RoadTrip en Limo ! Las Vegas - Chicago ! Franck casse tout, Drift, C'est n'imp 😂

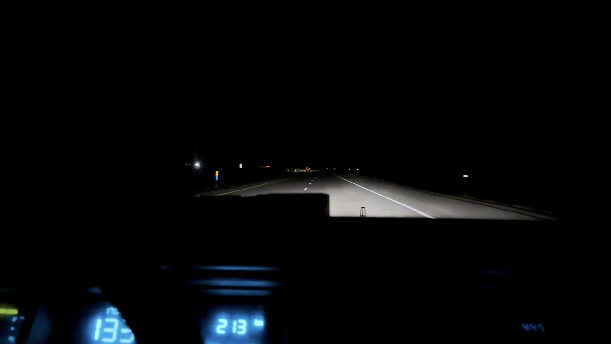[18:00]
Alors, il fait nuit depuis 2h. On a la bonne vitesse, c'est 80 miles. Ça fait 130 km à peu près. Choufi dort.